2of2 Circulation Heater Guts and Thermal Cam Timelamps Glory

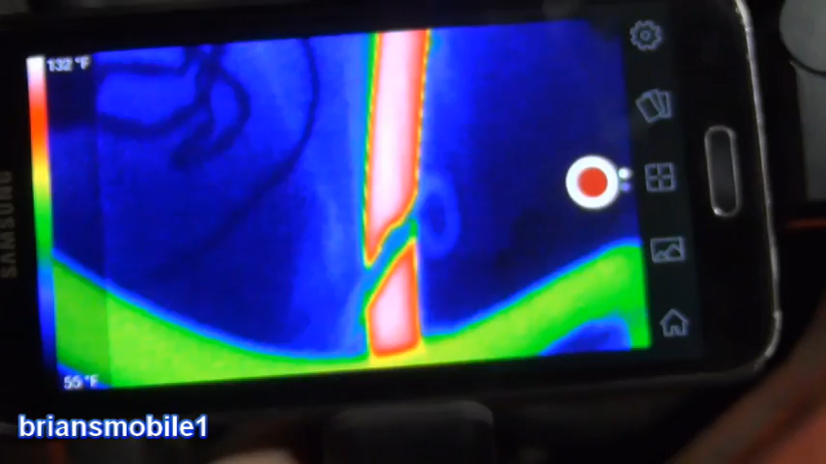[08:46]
On screen: scale top 132°F, scale bottom 55°F
Or your lost dog at night because it sees everything really far away.
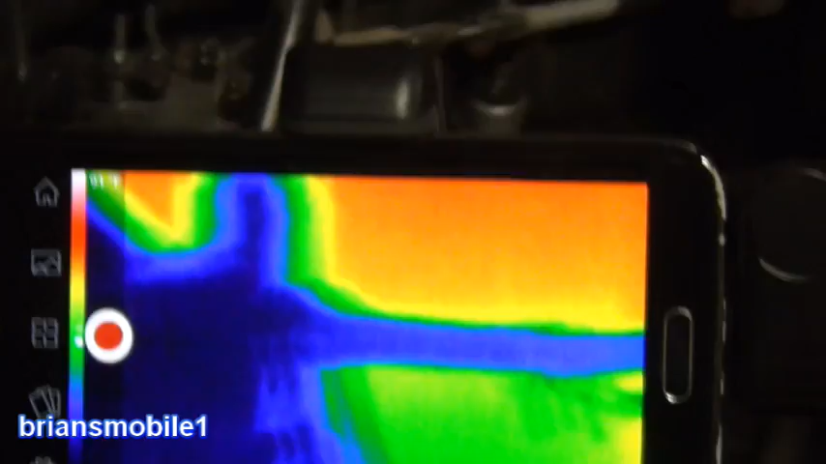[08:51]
So as warm as this is this should crank right up. That's just 40 minutes.
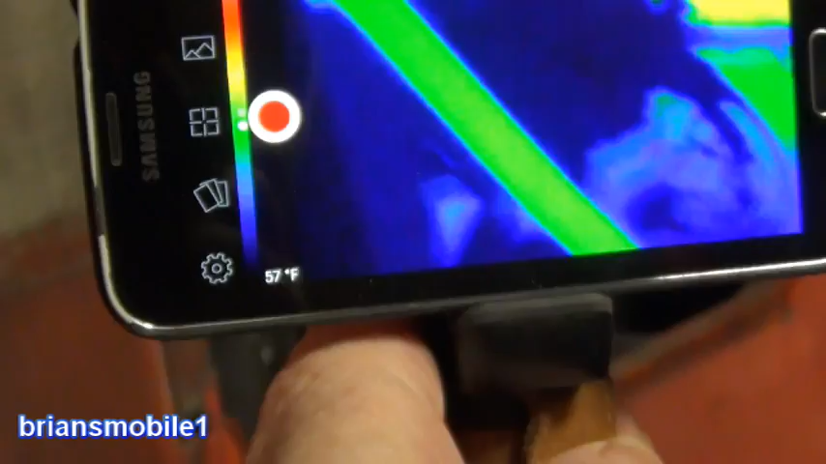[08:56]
See you stand back and it gives you better clarity. This is about the range that you should do this at.
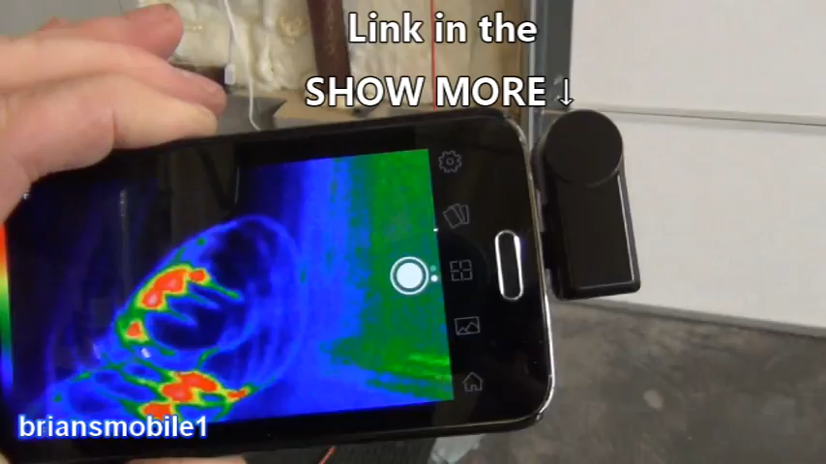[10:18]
You can see the power strip here. This is the power strip that's currently running the engine heater.
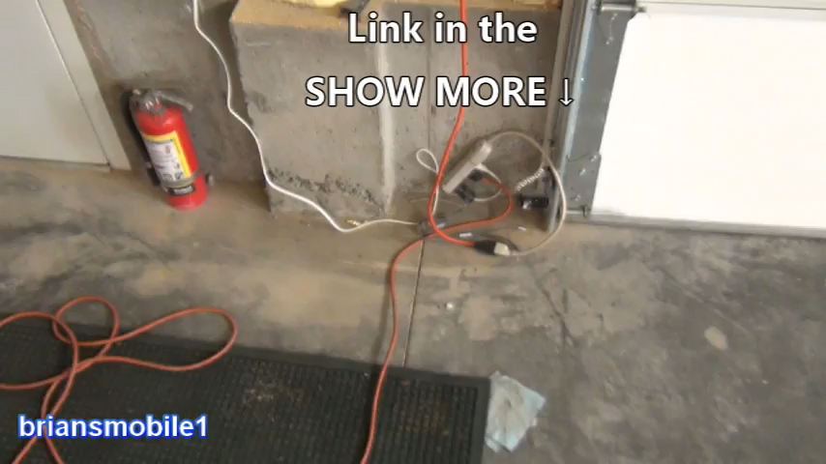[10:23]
And you see even the cord. It looks like it's on fire.
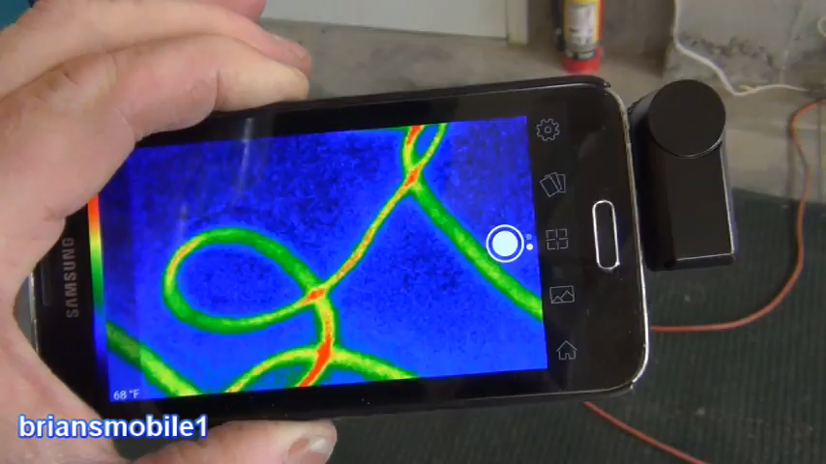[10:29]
It's not. But if you want to see if a circuit's on or not just at a glance.
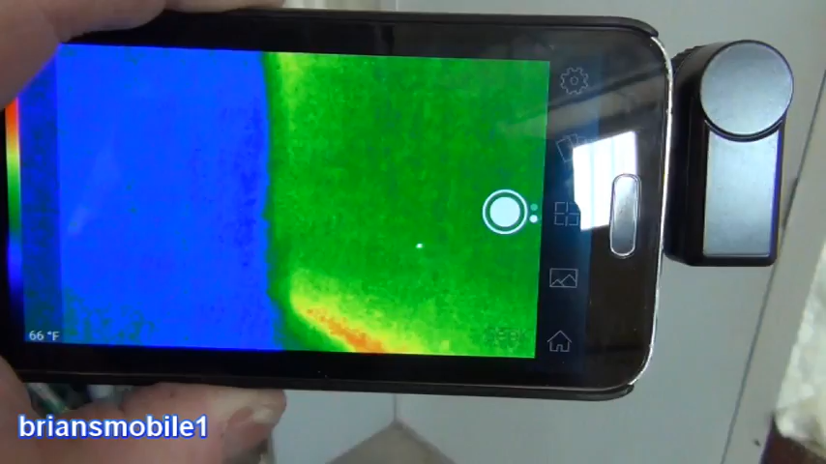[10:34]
Or if you want to see how your door frame is for insulation factor. You know metal conducts heat and it conducts cold.
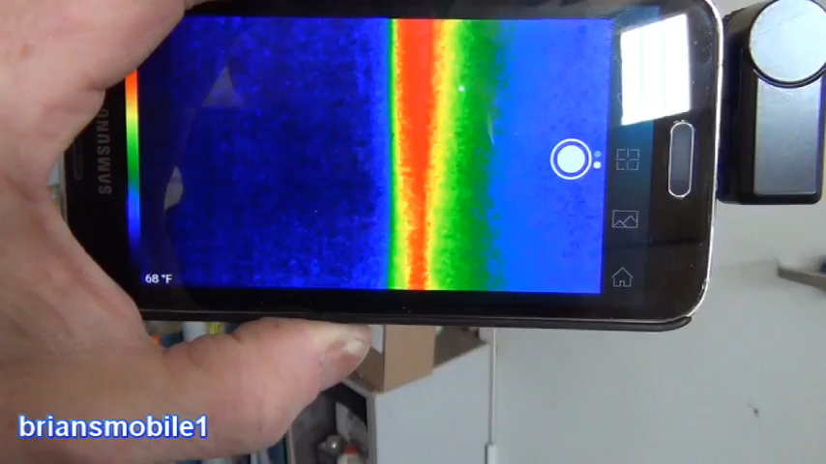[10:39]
So that's my door. If you want to see what circuits are being used.
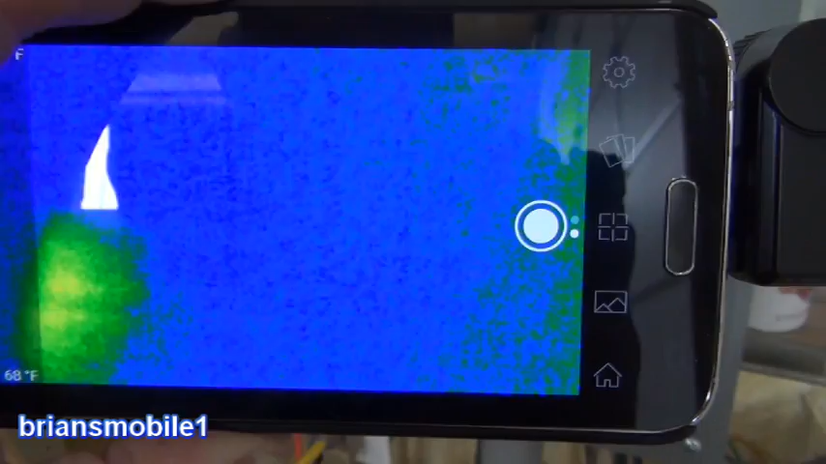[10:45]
I can tell you right now the only circuit that's being used is this one at the bottom here.
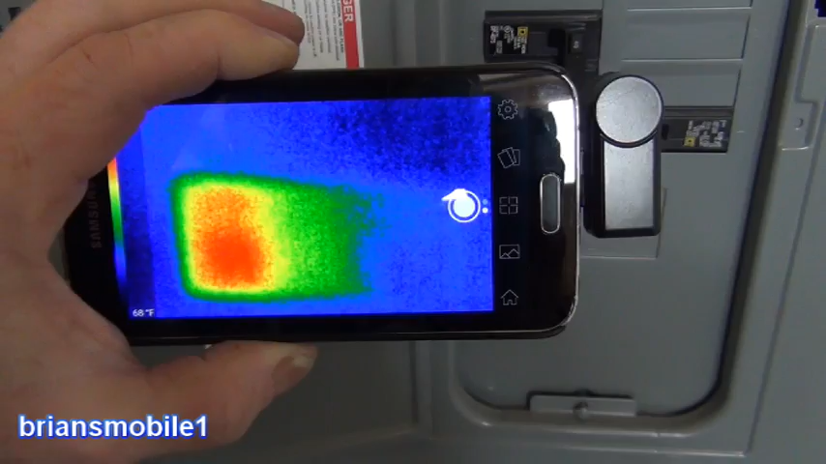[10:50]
And you can get right in on it and see yeah it's definitely that one.
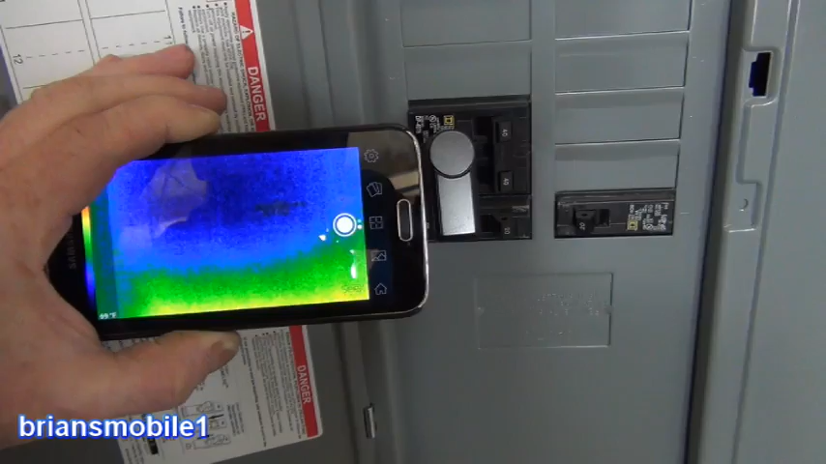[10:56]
This one's not running anything. This one's not. It's this one.
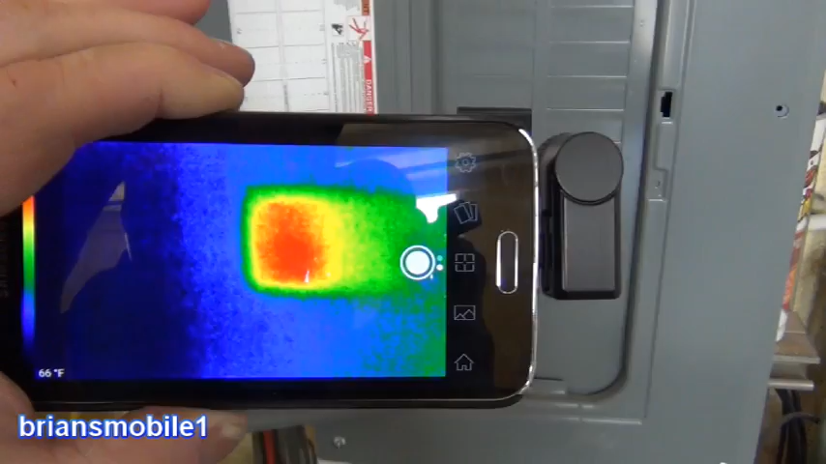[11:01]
So if you have a draw and this works on a fuse block on a car too. If you have a drain like a parasitic draw you can narrow it down instead of pulling fuses and waiting.